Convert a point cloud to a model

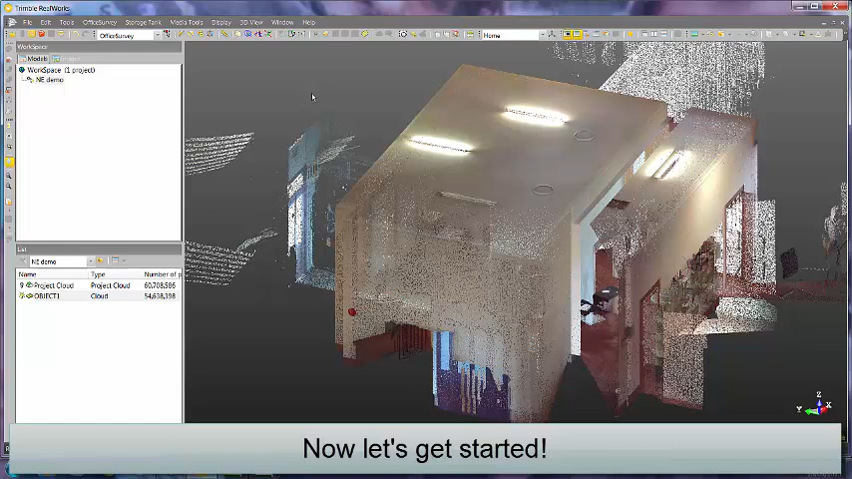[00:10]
The way we go about it is we open the Scan Explorer tool in RealWorks.
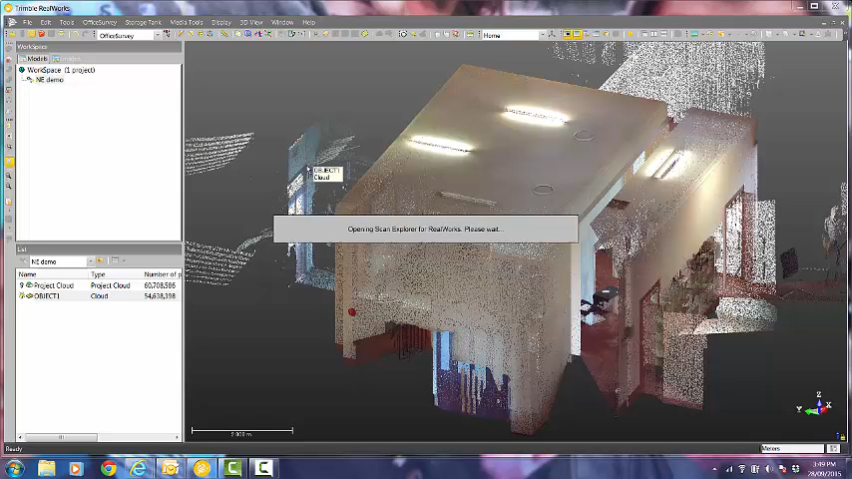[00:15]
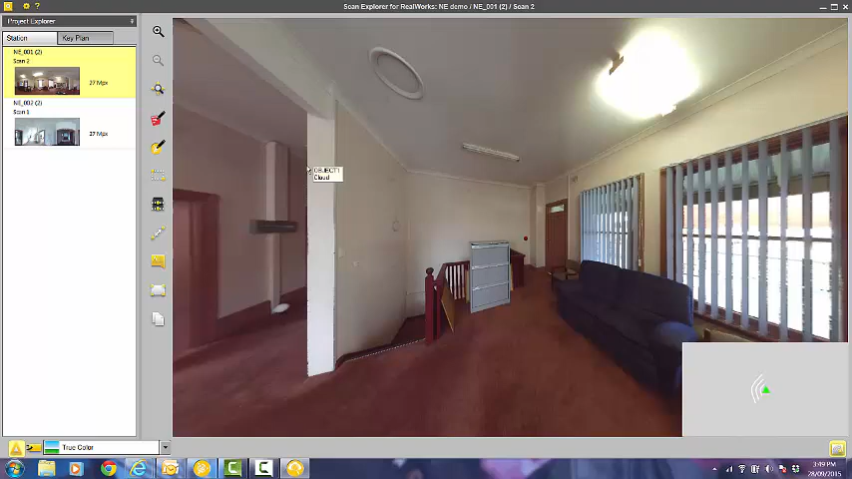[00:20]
Now there's a whole heap of stuff we can do in here in Scan Explorer, but the workflow we're looking at today, we're going to be using these created entities in SketchUp tool.
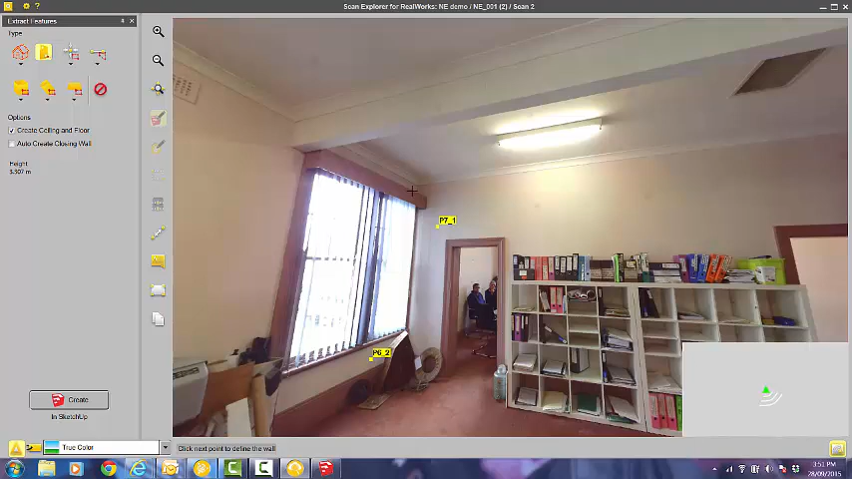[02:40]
the floor and then the floor and the floor. So once I've selected all those, I'll click Create. And then I'm simply going to SketchUp and there's